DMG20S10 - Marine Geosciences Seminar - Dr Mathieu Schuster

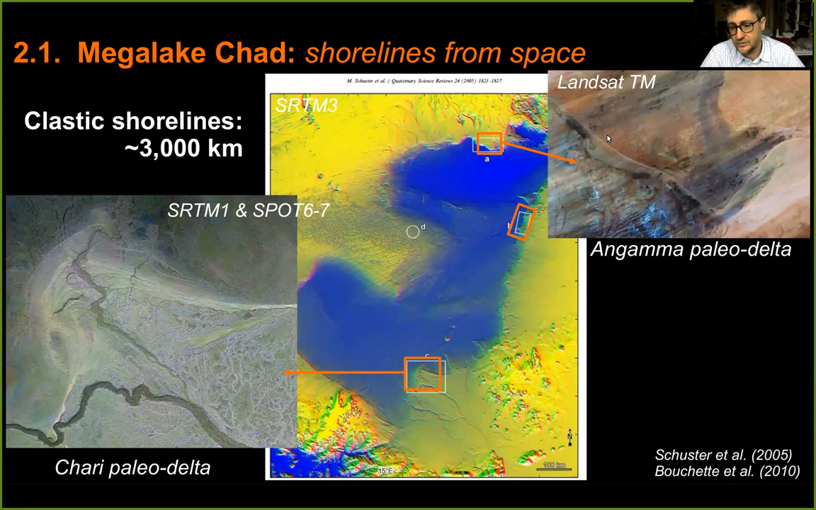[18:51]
And I will show you that there is one large delta to the south, which is here, a smaller delta to the north, which is here. I will show you later. And there is also very nice coastal features like sand spits here that I will detail. So here is the first large delta to the south.